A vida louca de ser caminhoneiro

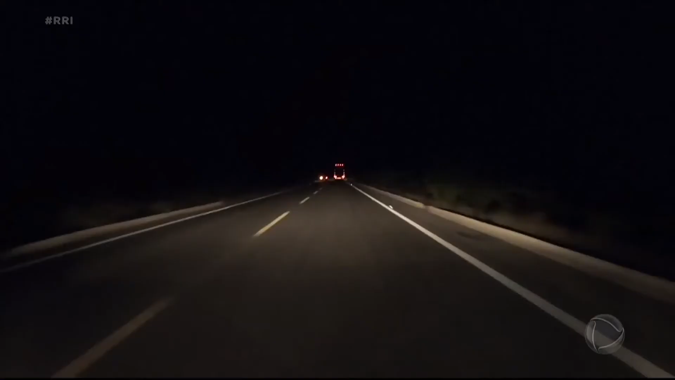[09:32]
Entre seis da tarde e sete da noite, ainda tem um pouco de movimento. Mas depois das sete horas da noite, o movimento despenca.